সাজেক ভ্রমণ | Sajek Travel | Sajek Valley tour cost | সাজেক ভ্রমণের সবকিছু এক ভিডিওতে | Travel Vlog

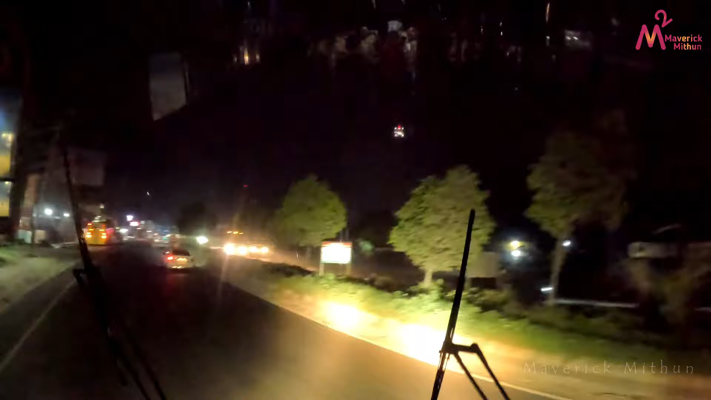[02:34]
মায়ামিতে 20 মিনিটের মতো বিরতির পর আমরা আবার যাত্রা শুরু করি।
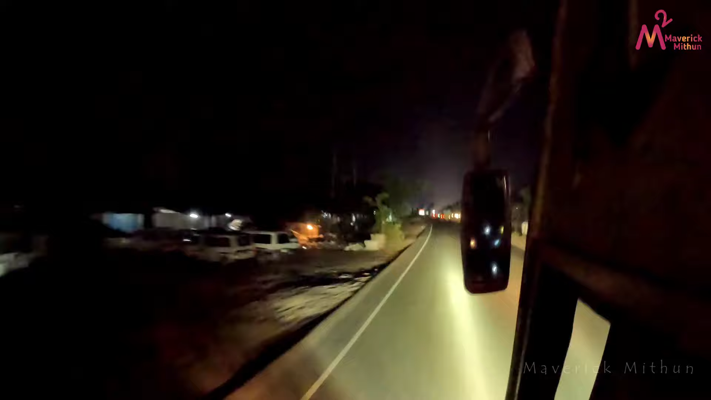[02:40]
ফেনি শহর ছাড়িয়ে বেশ কিছু দূর এগিয়ে যেতেই শুরু হলো সরু রাস্তা। ছোট ছোট পাহাড়ের ভেতর দিয়ে কখনো উঁচু হয়ে আবার কখনো নিচু হয়ে চলে গেছে রাস্তা।